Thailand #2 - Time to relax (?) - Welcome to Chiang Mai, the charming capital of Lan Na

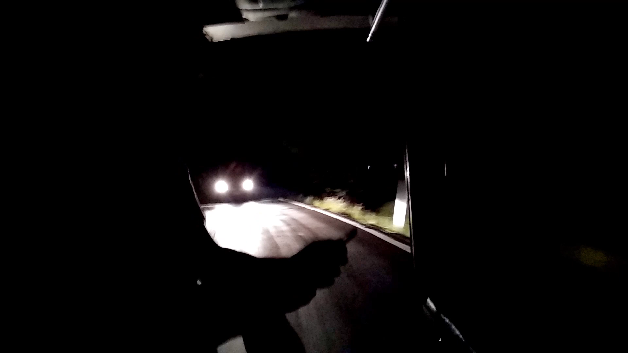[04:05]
But we were lucky we did find a car to take us somewhere close to the city.